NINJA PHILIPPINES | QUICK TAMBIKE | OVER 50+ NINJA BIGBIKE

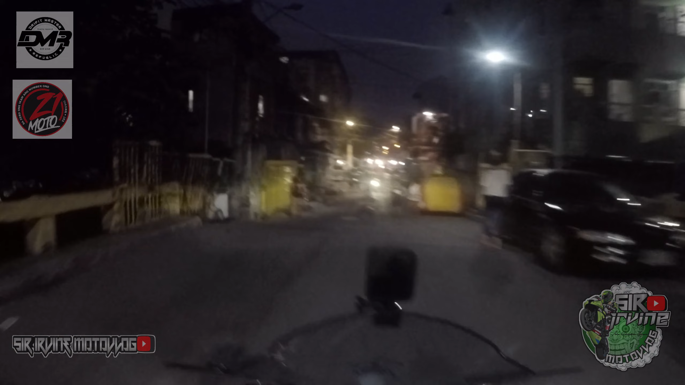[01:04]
Gamit na po natin yung GoPro 4
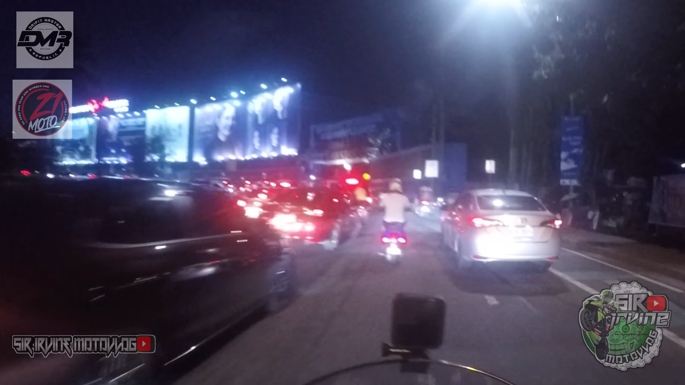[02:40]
Okay, so balikan ko na lang kayo ha. Medyo nata-traffic tayo eh.